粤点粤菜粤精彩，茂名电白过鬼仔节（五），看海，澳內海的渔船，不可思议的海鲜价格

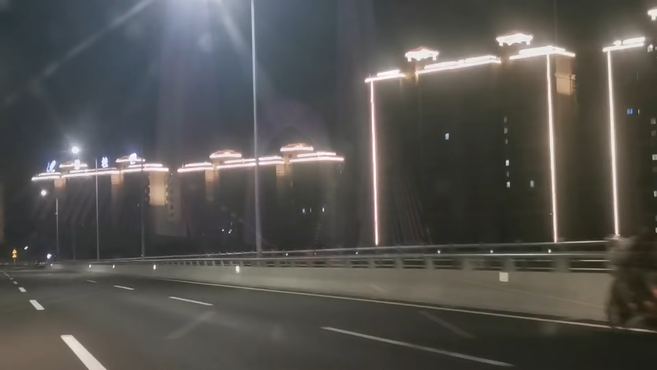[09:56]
桂圆在茂名的销售并不理想，马上可以看到着灯的一栋楼只有一两户那么多。 碧桂园咁多楼都冇几多着灯噶啦， 冇几多人住啊！冇几多人住。 记得关注我，下个视频继续带你体验茂名。